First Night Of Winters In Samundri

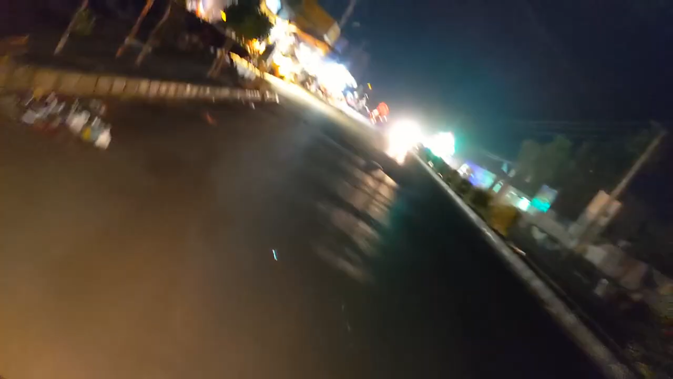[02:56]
बस भी आ गई है तो लगता है भाई भी आ गए होंगे, तो यहाँ से उठा लेते हैं भाई को, बस तो खड़ी है यहाँ पर, और भाई भी आ गए हैं, अभी चलते हैं फिर।